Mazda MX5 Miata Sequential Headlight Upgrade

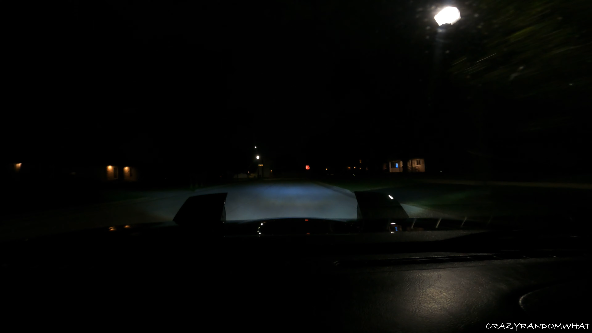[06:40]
Okay. I think it's good. Nice and bright. Better than how it was with the Hella E